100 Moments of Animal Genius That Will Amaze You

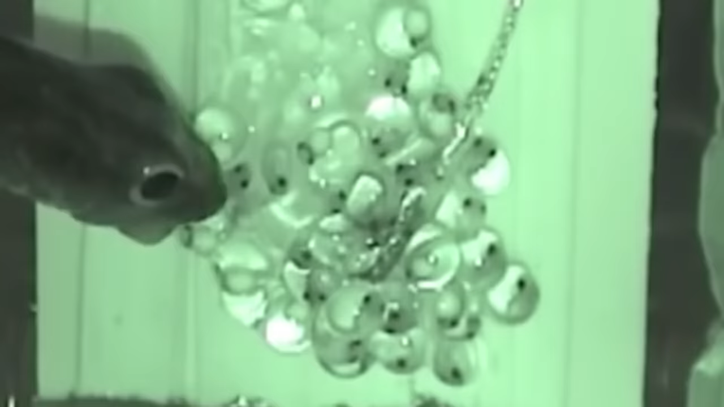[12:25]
Look, when a snake attacks a clutch, the tadpoles, wow, that's fast, they're certainly not going to wait to be eaten.
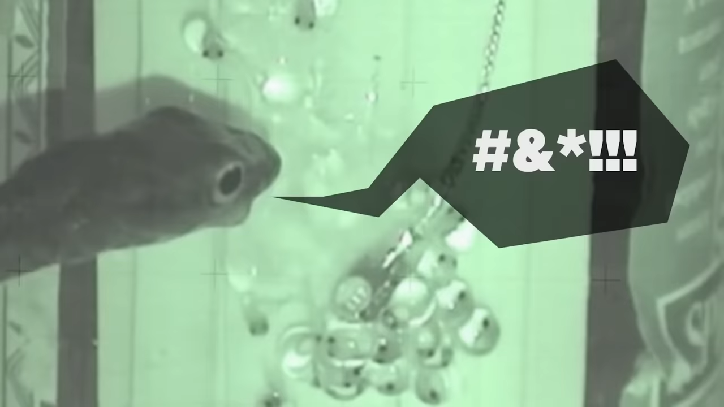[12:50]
Imagine how surprised the snakes are. Hey, what happened?
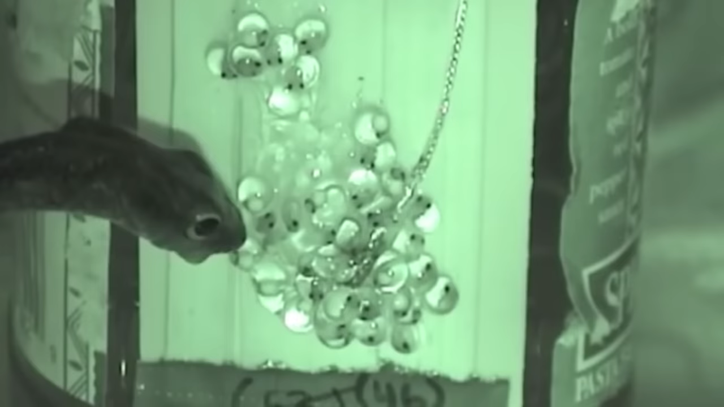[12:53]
You wouldn't normally expect a frog roe to escape. It's like your oatmeal would suddenly crawl out of your plate and disappear into the unknown.
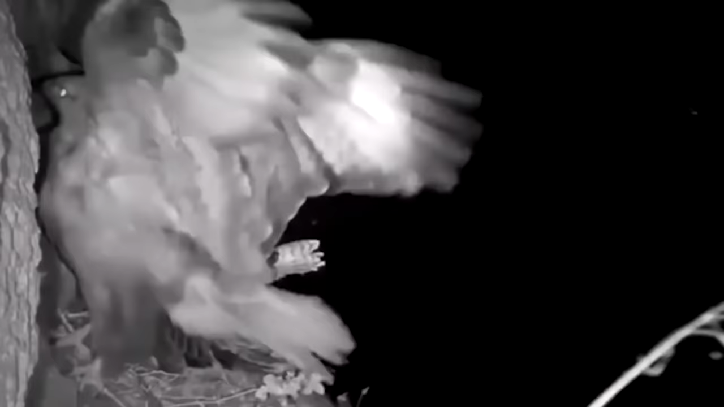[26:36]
Wait, what? Yeah, an owl just snatched a buzzard right out of its nest. Wasn't embarrassed at all.
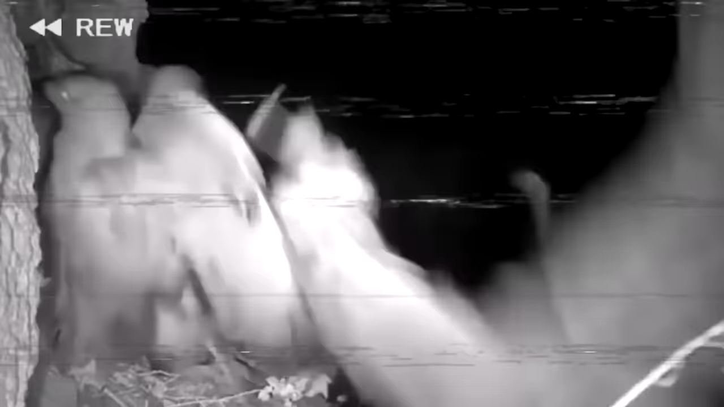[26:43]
Here, let me rewind. It's not a bird, it's some kind of winged ninja.
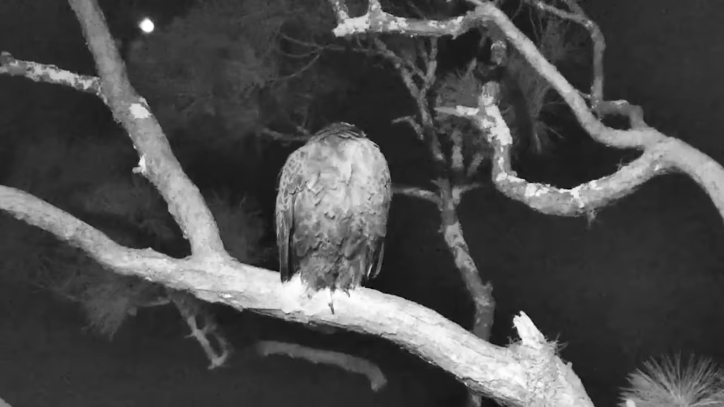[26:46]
And there are many such cases.
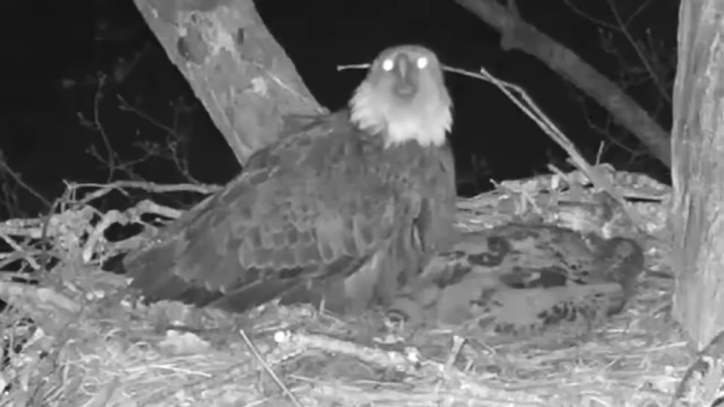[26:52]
Some species prefer birds as their only meal. But as the sun sets below the horizon, it's owl time.
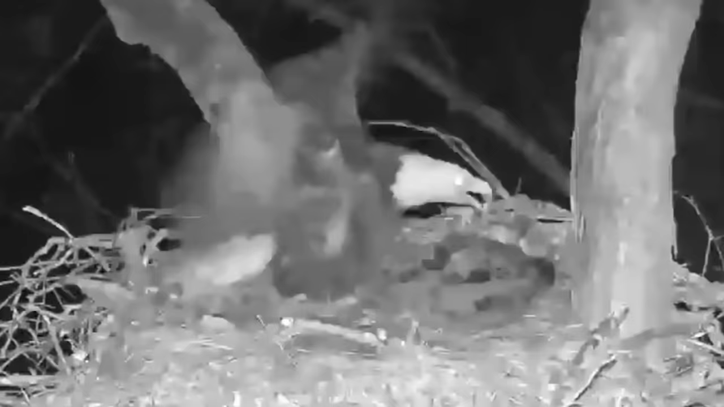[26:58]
They're real killing machines. They eat everything, including other raptors, reptiles, even skunks.
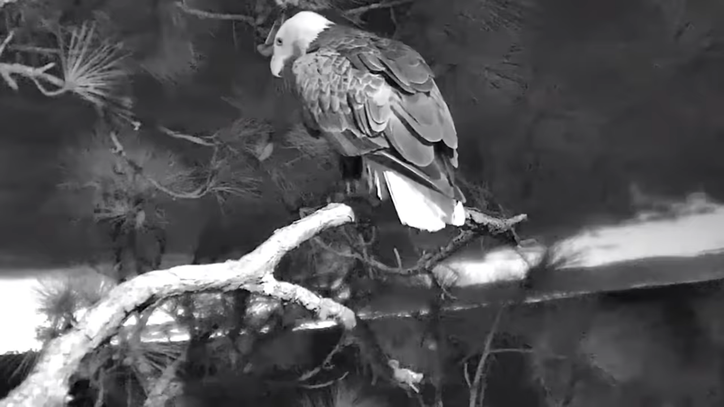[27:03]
Why not snack on an eagle? Even if the prey is many times larger, it doesn't mean owls won't try.
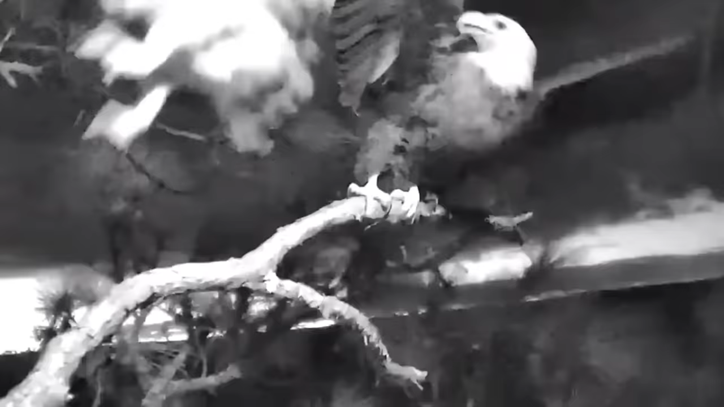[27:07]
And yeah, don't forget that they fly completely silently.